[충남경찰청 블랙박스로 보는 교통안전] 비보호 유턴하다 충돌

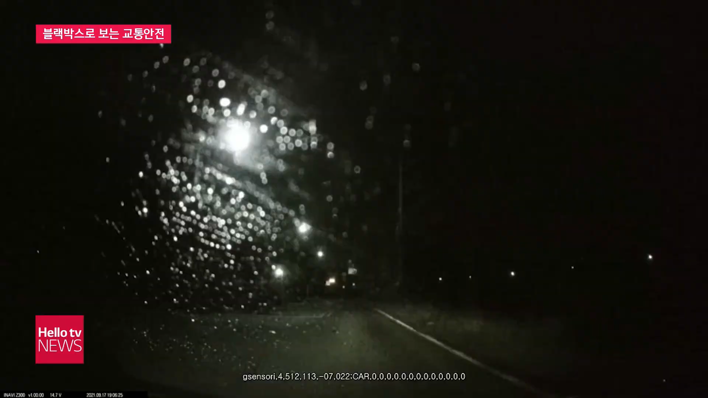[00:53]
지난 9월 저녁 시간대 논산의 한 교차로에서 일어난 사고입니다. 전방 교차로에서 좌회전하는 차량이 확인되는데요. 중앙선을 넘더니 그대로 블랙박스 차량에 부딪힙니다.